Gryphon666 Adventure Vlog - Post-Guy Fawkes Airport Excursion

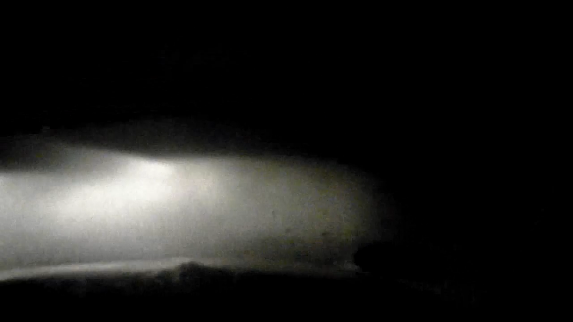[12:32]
So we're all good in terms of traffic tonight. Watch the bump.
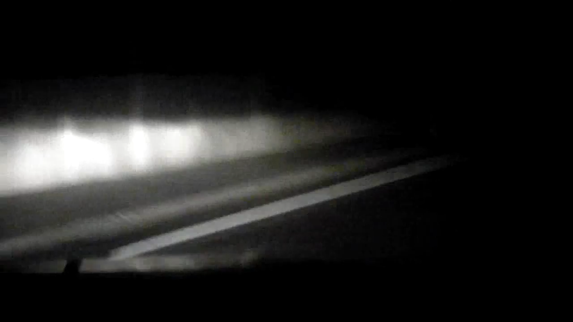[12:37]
And back on the road. Alrighty. Coming back up on the airport departure ramp.
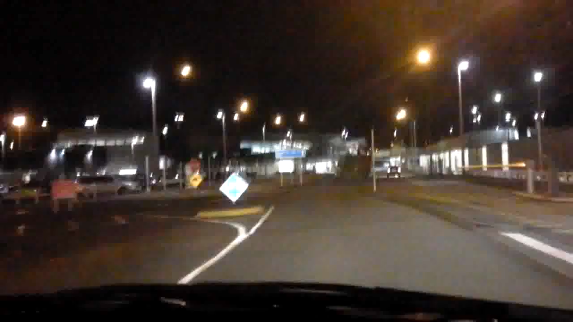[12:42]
See if there's any dickheads tonight leaving trolleys on the road.
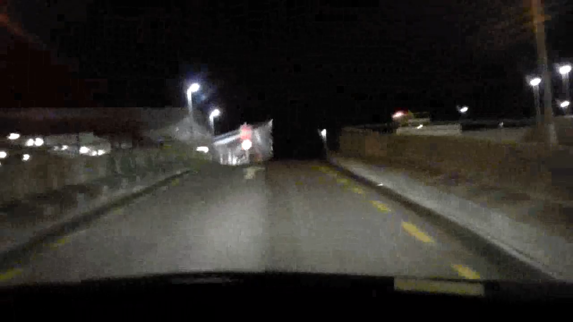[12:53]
Ah we're good tonight. No interesting obstructions sadly.